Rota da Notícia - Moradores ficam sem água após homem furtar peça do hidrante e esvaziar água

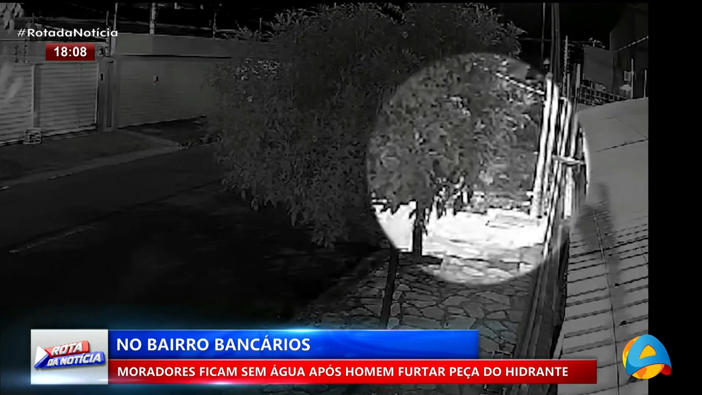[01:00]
Ele vem durante a madrugada realizando furtos e prejudicando toda a população. Ele foi visto mais uma vez durante esta madrugada. Chegando aqui neste prédio, ele abre